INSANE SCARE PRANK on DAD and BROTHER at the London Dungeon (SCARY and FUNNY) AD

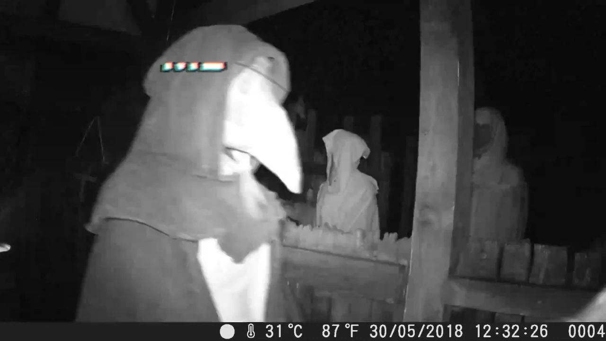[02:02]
Hey Josh, look how creepy their outfits are.
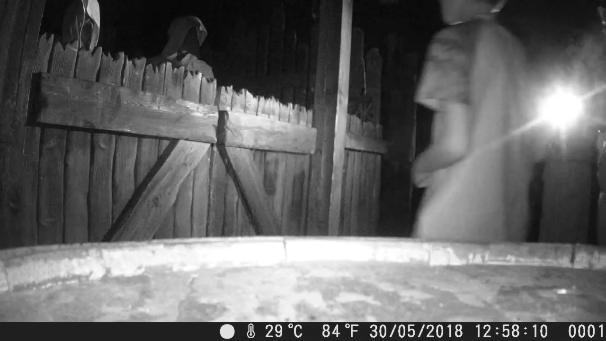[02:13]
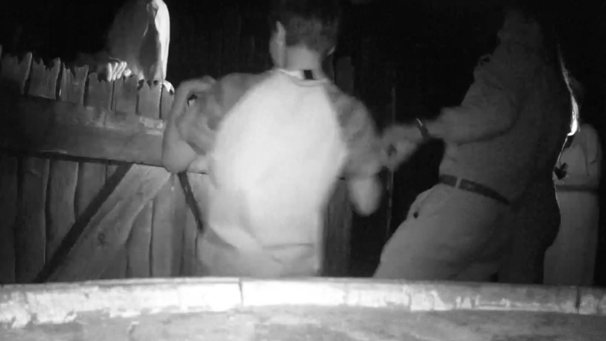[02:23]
Prank one was a success.
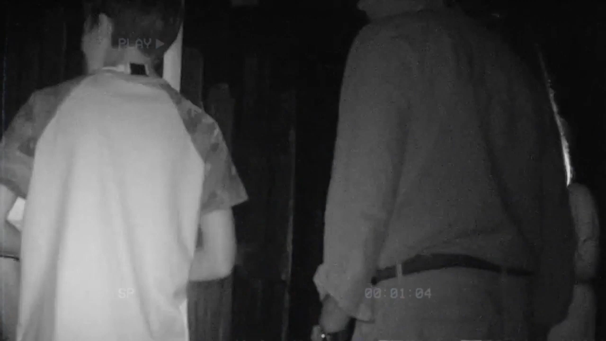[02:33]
My dad hasn't moved this much in 10 years, and neither of them had a clue it was me.
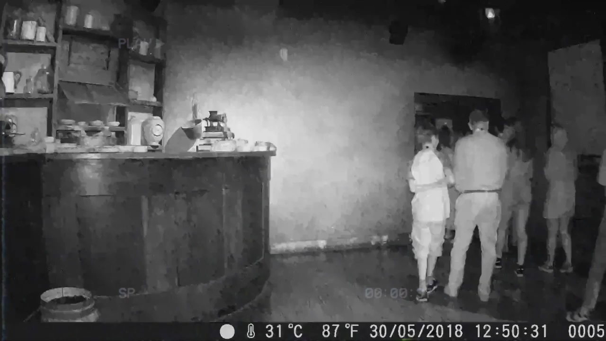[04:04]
So my excuse to sneak away this time was to start taking Instagram pictures as my dad and little brother casually carried on to the next room.